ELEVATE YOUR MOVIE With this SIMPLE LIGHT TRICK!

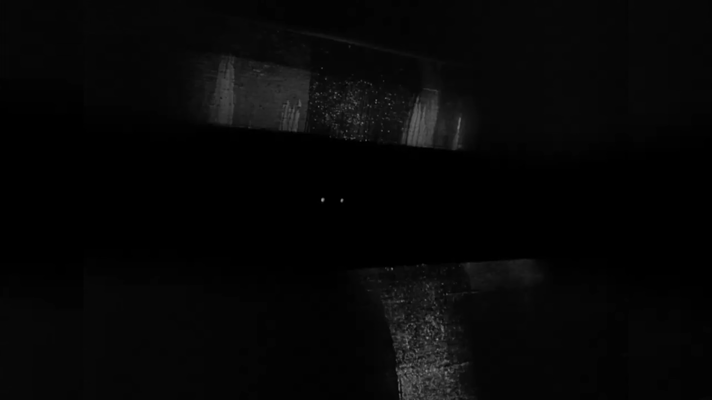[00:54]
However, entering the tunnel and being lit up reveals her presence to a leopard who then winds up killing her.